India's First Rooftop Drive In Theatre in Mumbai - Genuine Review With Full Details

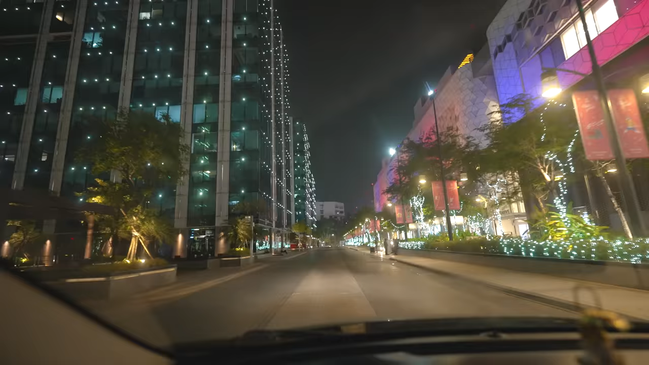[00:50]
83 अभी मस्त लग रहा है ना।
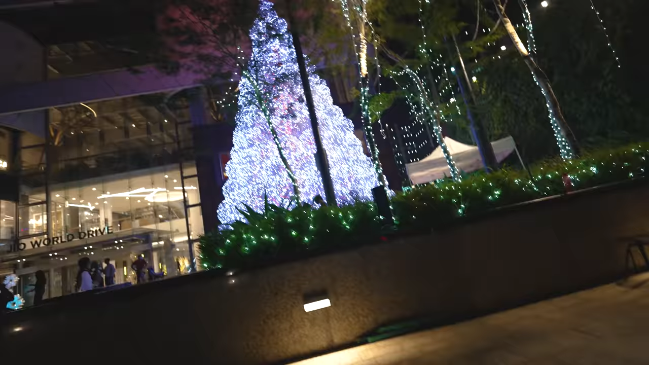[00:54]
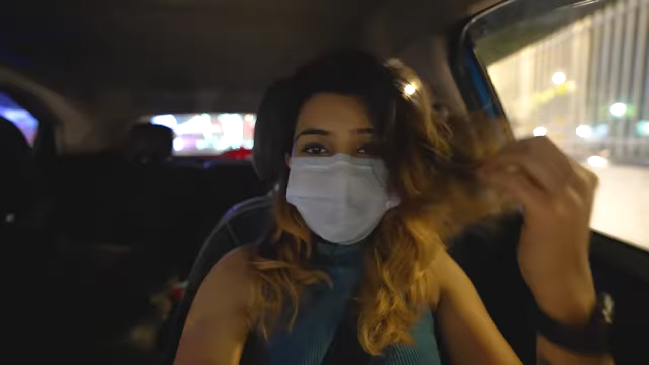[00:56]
तो ये दूसरा वाला एंट्रेंस है और यहाँ पे मस्त उन्होंने पूरा लाइट्स का क्रिसमस ट्री बनाया है।
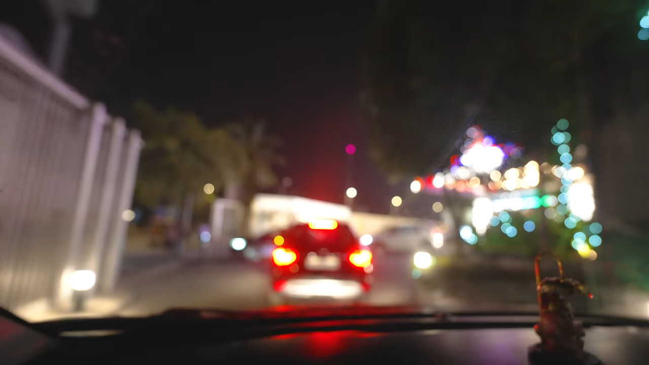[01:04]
और यहाँ से अभी हम जाएंगे ड्राइव इन थिएटर के लिए जिसका एंट्रेंस भी बहुत अमेजिंग लग रहा है।